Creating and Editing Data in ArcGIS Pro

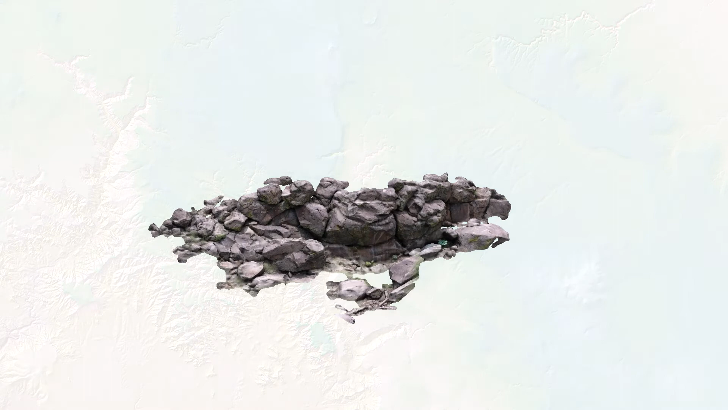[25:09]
And here's an example looking at the petroglyphs out at Picture Canyon in East Flag if you've never been out there.
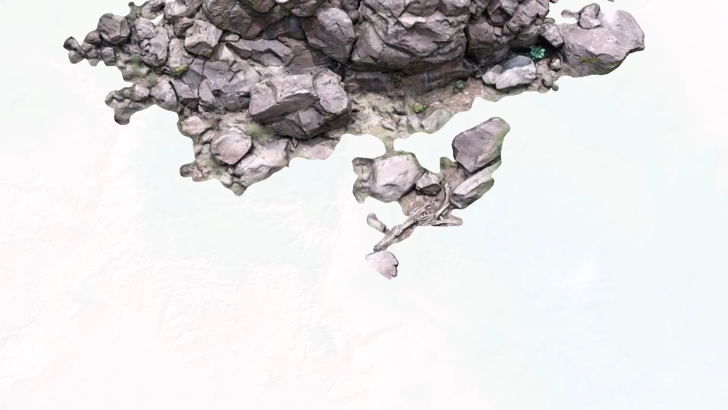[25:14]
You can use a drone to take a lot of photographs at different angles and heights,
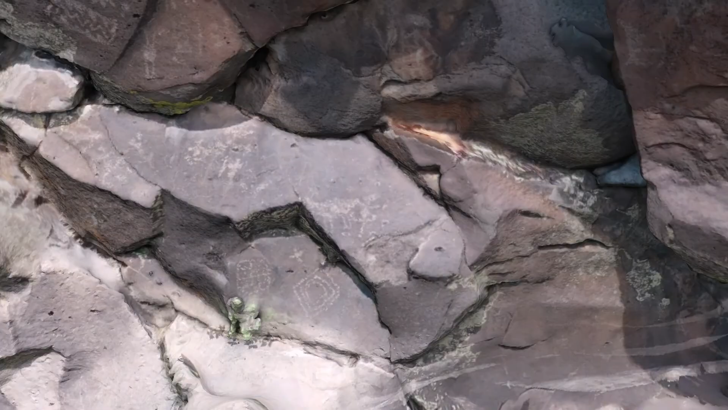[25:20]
and then from these pictures you can generate a 3D model of the rock face.
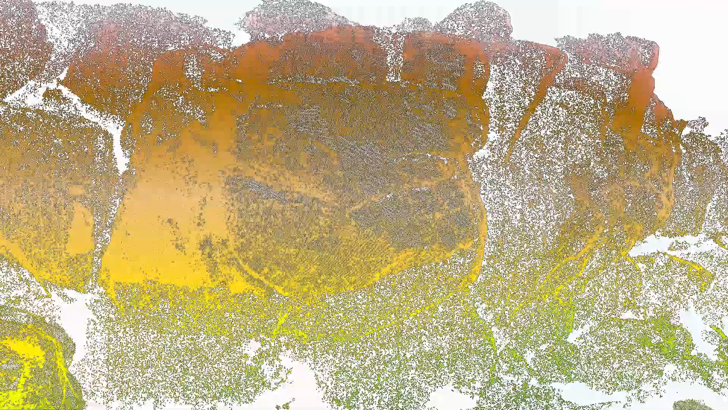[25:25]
Now this particular one was especially cool for me because I found a lot of petroglyphs in the model that I'd never actually noticed when I was out in the area looking at it.
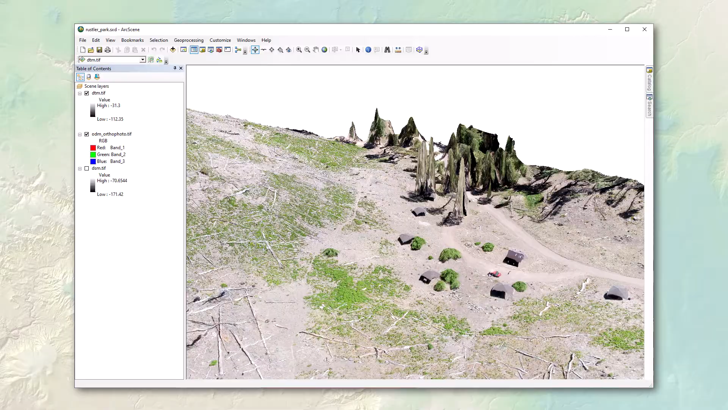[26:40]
There's actually a DEM of the entire world that's available that's generated using this method. So there's a satellite system called Astor which takes imagery similar to Landsat. Well somebody realized that these Astor photographs overlapped each other and therefore they could be used to make these digital elevation models as well.
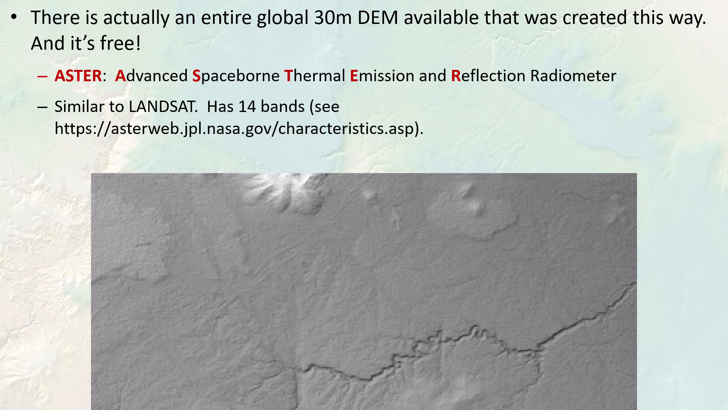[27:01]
So you can download a DEM generated from Astor data for anywhere in the world. It's pretty cool and it's free. Downside of this method for generating a DEM is that the vegetation shows up in the imagery too and so the vegetation gets converted to elevation. So you get this rough surface that represents the surface of the canopy rather than the surface of the ground. It's not so bad when you're interested in the elevation of something like what elevation range does some species exist at. But it's awful when you're trying to generate hydrologic functions over this surface.
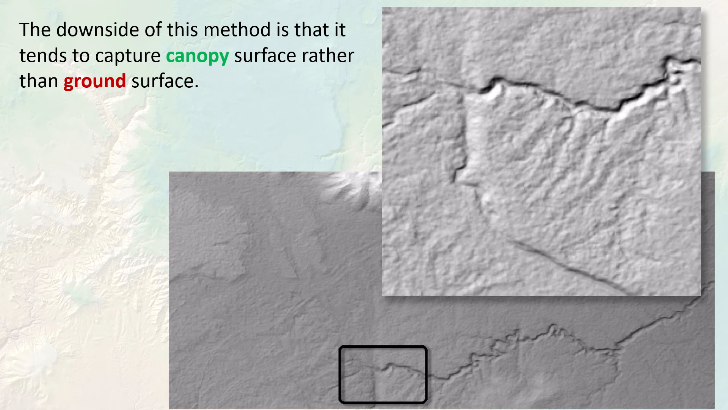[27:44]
This rough surface just doesn't allow for accurate hydrologic modeling. It also adds a lot of noise to your slope and aspect raster so kind of get a lot of variation in these metrics that aren't really out there on the landscape. Okay and that's what I want to talk about with creating and editing data. So let's get into the labs and enjoy.